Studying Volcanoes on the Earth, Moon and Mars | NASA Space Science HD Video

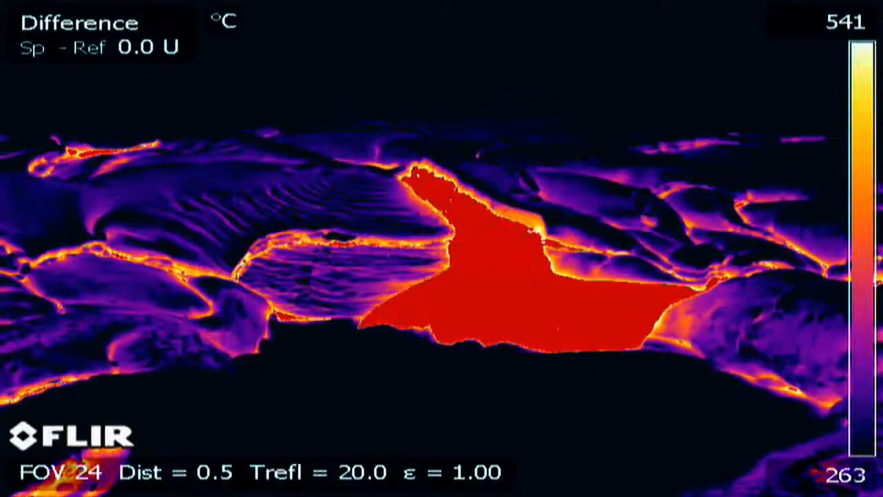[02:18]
On screen: scale top 541°C, scale bottom 263°C
And we also use a thermal imaging camera, which allows us to see the differences in temperature across an active lava flow.